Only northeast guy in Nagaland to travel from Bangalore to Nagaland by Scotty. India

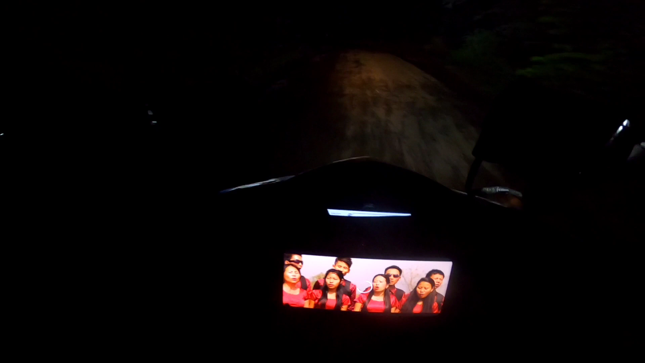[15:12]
अगर मेरा फॉग लैंप ऑन नहीं किया था तो और अंधेरा होता, देखो ये फॉग लैंप की वजह से।